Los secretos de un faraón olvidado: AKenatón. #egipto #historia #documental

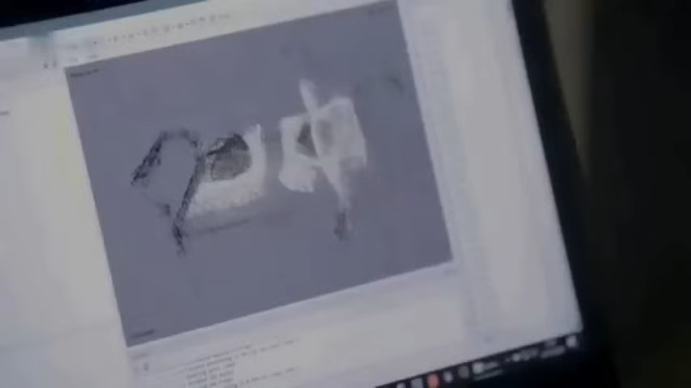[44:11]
de los fragmentos se pasa a dar forma a un objeto digital
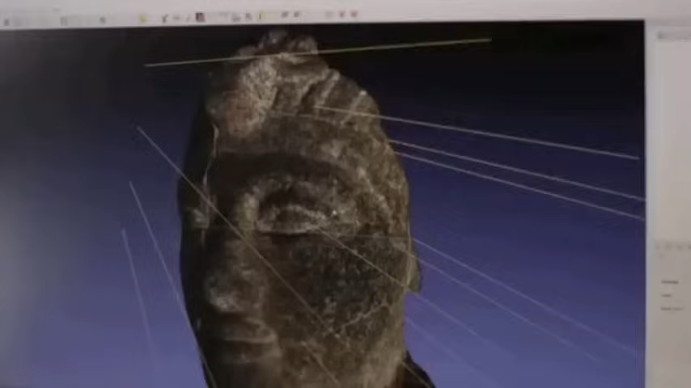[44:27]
ejemplo variar la iluminación de forma artificial con el objetivo de ampliar nuestro conocimiento y de extraer detalles
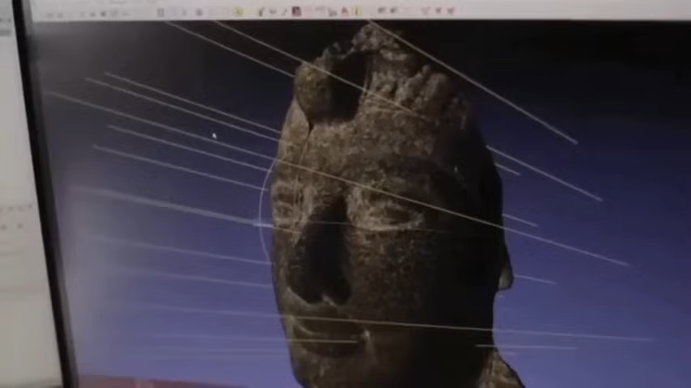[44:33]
aplicaremos filtros al modelo 3D con esta manipulación descubriremos matices que quizá pasaríamos por alto en la imagen real